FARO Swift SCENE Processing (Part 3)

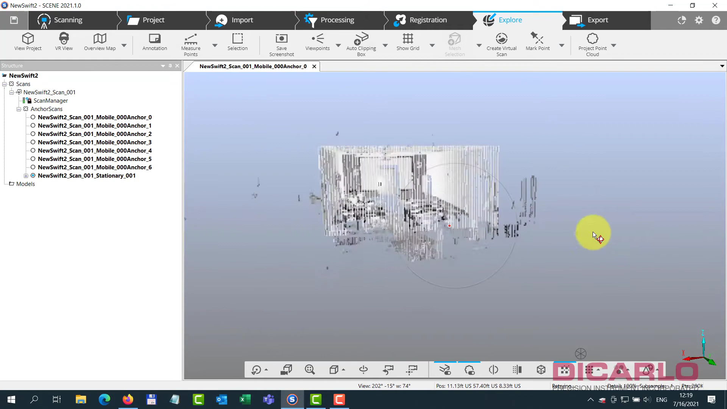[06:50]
leveled by any means but that's the first anchor scan that was taken from position number
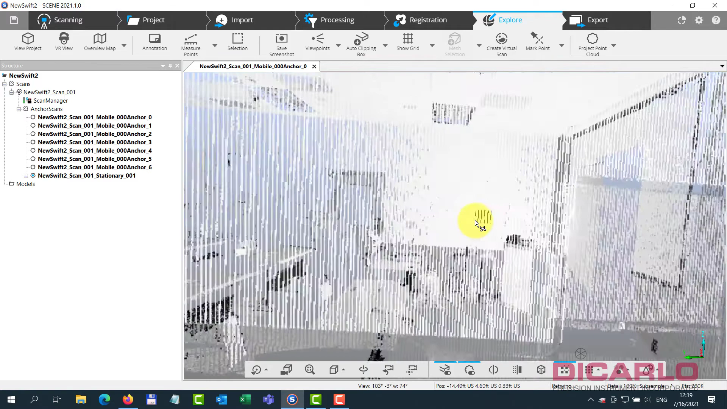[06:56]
one over here if you kind of look at this guy we'll do it in
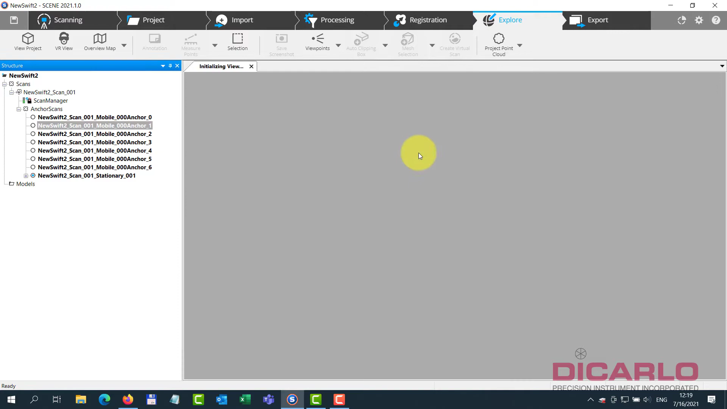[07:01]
quick view for example so right now we see that this is me recording the video
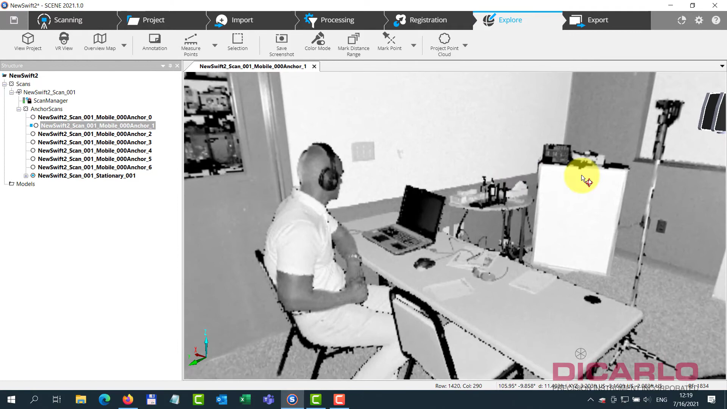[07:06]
but it's actually showing you a bubble view of what was going
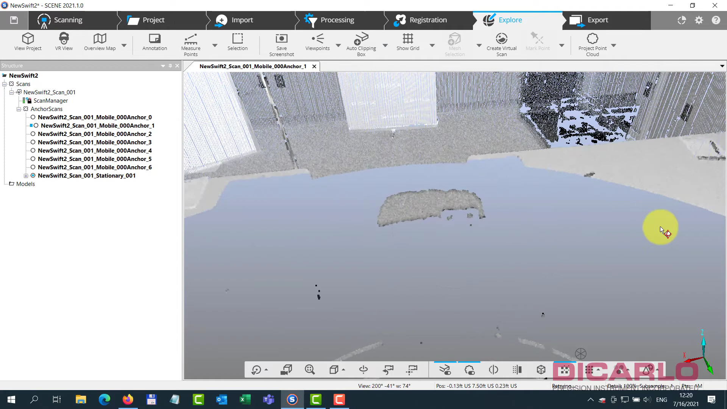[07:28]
cart so you can't really see much right behind the actual scanner when you're pushing it
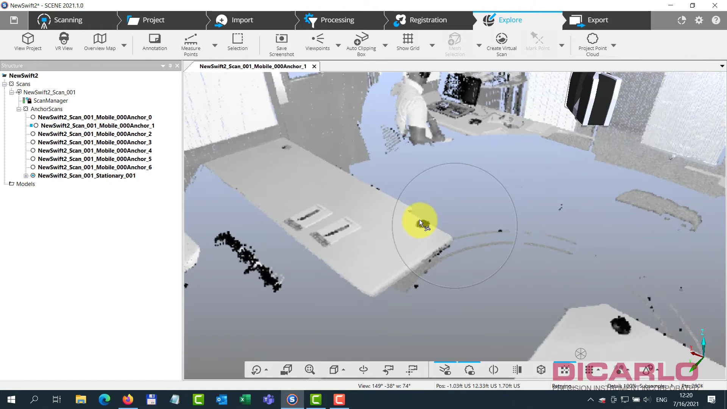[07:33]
because you're standing there it doesn't include you into the scan so it's
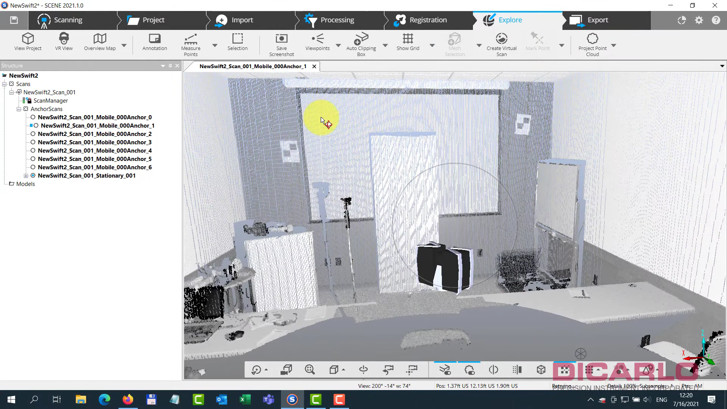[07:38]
smart enough to know that so now you look at the whole
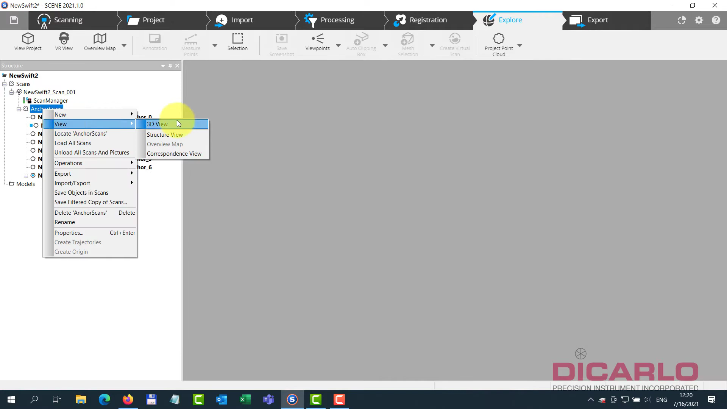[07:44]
project it'll look like it's kind of where it needs
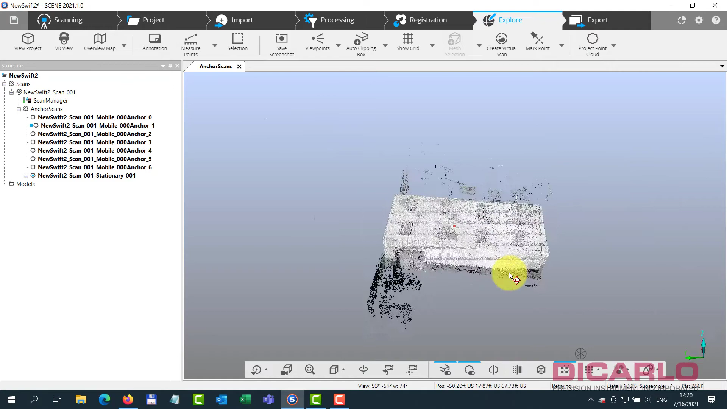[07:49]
to be already you can see that the stationary scans there and the anchor scans are also in
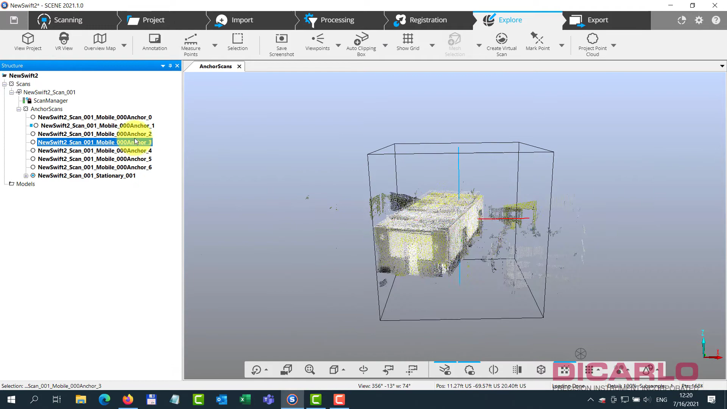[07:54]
relative position to where they should be might not be perfect yet because you see that it's not very
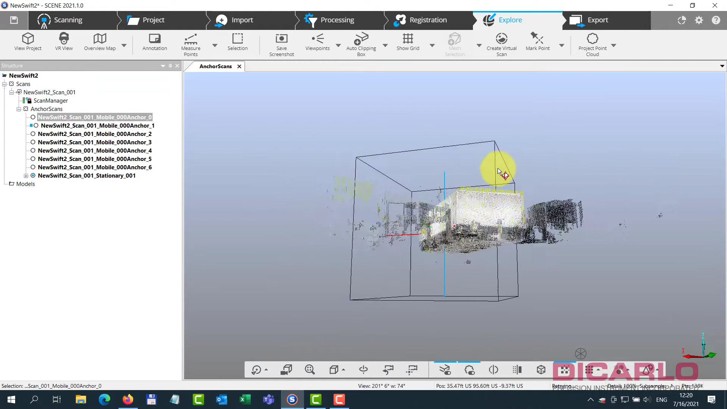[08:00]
level because we haven't done any kind of registration on this thing yet but just by right-clicking